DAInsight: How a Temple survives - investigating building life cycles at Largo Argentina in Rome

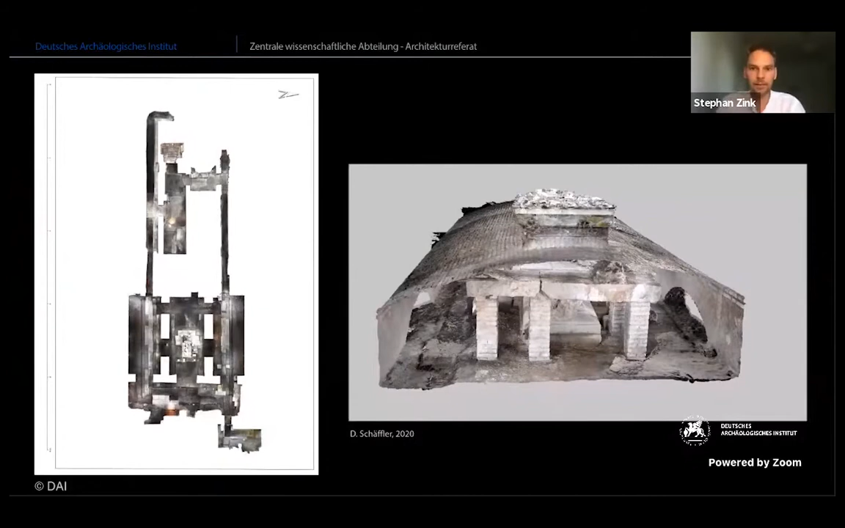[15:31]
And what is really helpful, the model allows us to virtually remove the ceiling and gain an unobstructed view on the remains. And I'll show you now, when I click, you will see what this means. This is how it looks when we lift the cover. And on the right side, you are looking at a part of the model with the superimposed altars of the first and second phase. So we're basically looking into this area here, as well as the modern support
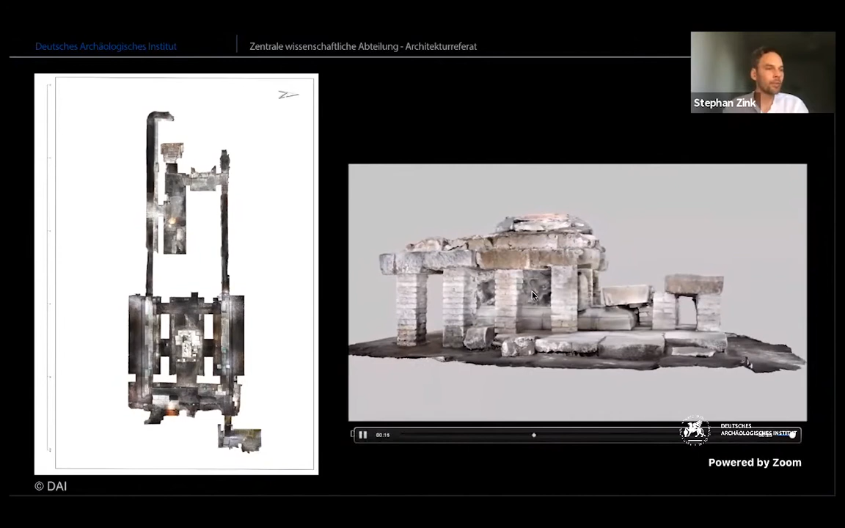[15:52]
pillars here under the different pavement blocks. The space down there is very narrow. It's actually quite difficult to take pictures.
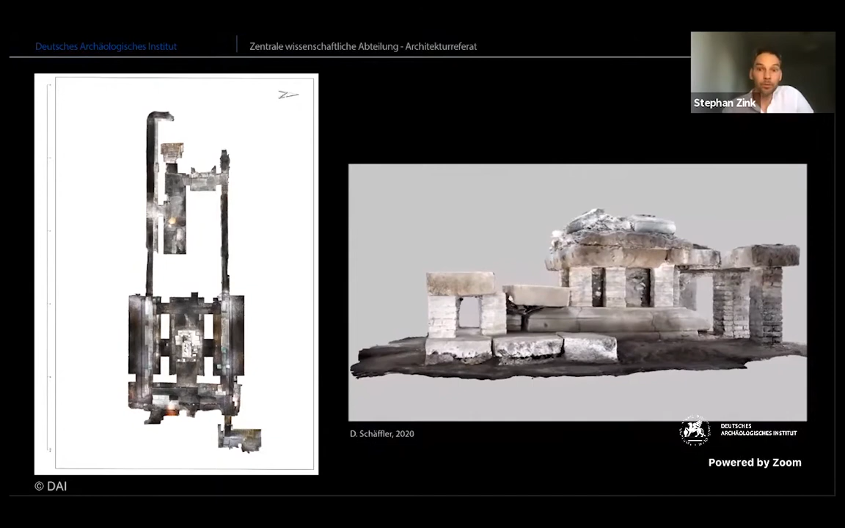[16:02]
But when we remove the ceiling, when we virtually remove the ceiling, we can look at it from vantage points that are otherwise impossible to achieve. So in other words,
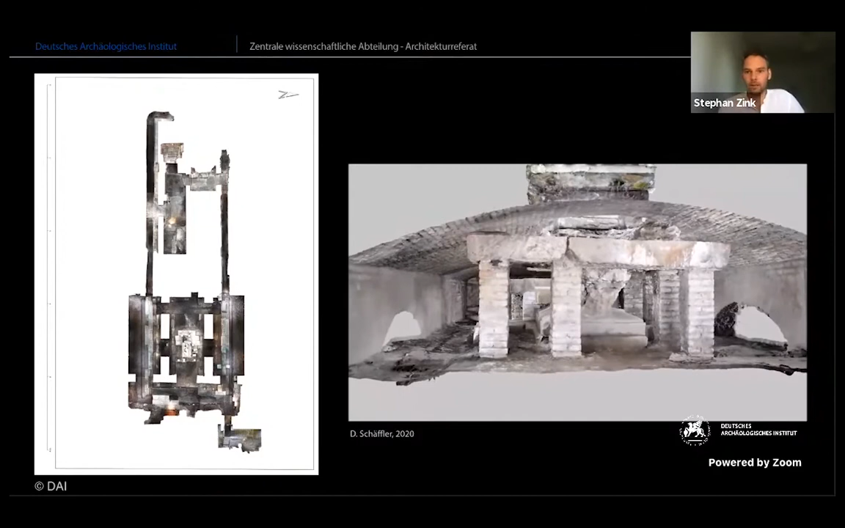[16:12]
the structure from motion technique allows us to simulate a situation almost like right after excavation and before the construction of the ceilings.
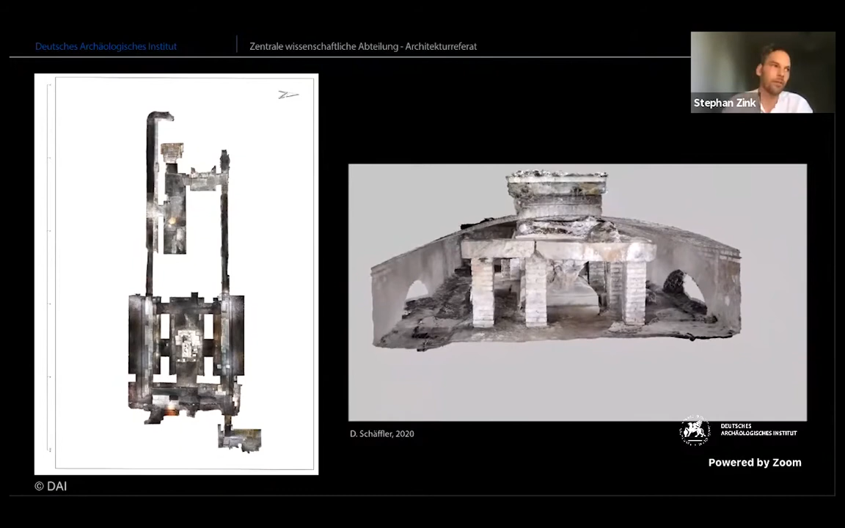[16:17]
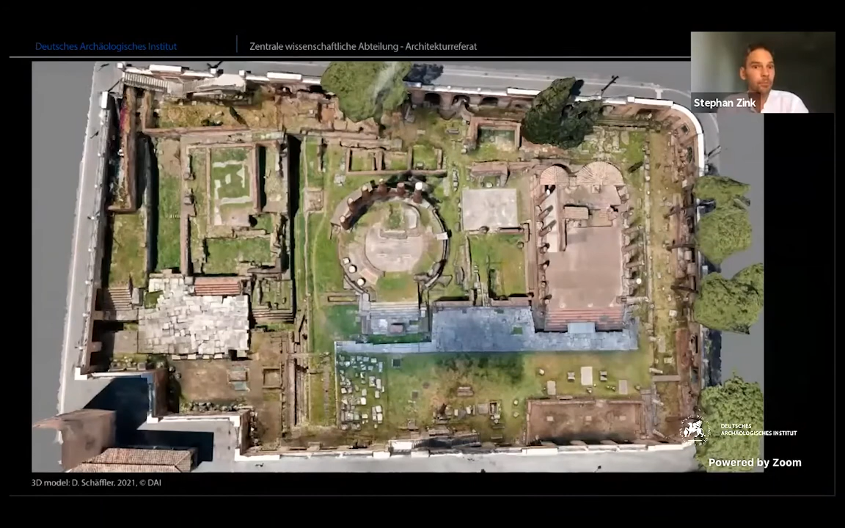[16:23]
And here you see the preliminary 3D model of the site's upper level, which is the result of a drone survey that we carried out, as I said, really just a few weeks ago.